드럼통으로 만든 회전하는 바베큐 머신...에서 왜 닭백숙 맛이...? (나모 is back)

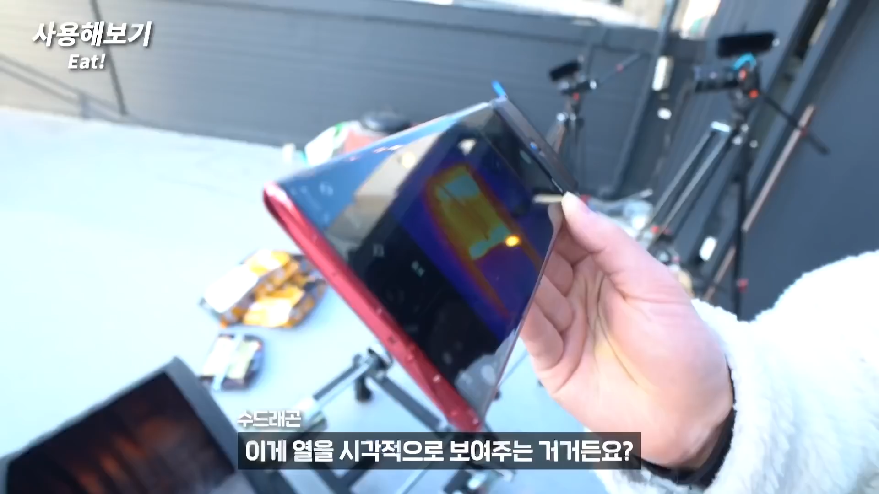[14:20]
요거가 이제 열을 이렇게 시각적으로 보여주는 거거든요. 네. 열 화상 카메라. 네. 지금 이 상태랑 닫았을 때랑.
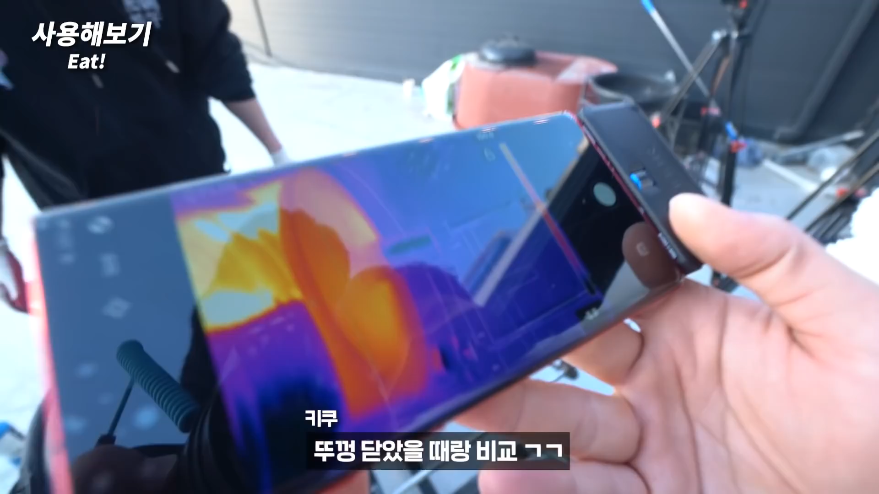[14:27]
오케이. 지금 150도 찍혀 있는데. 네.
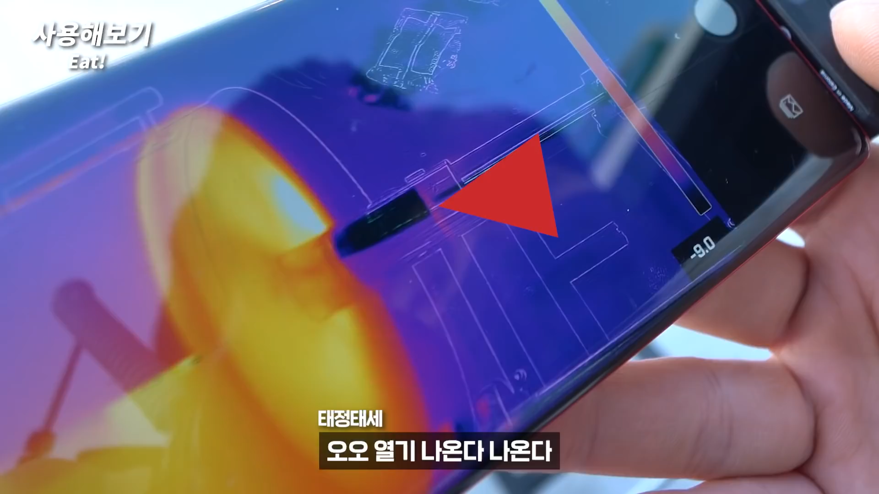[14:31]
오 나온다. 나온다. 와 무슨 재택이 그거처럼 나온다.
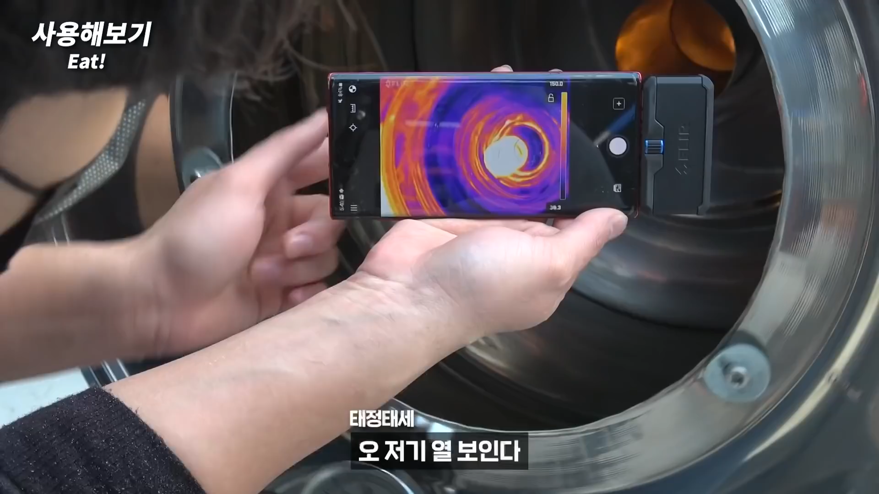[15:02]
와. 오, 저 열 보이네. 열기가 보인다. 요 주위에 순식간에 조금 더 빨개진 거 보이시죠? 네. 와, 다니까 이제 오네.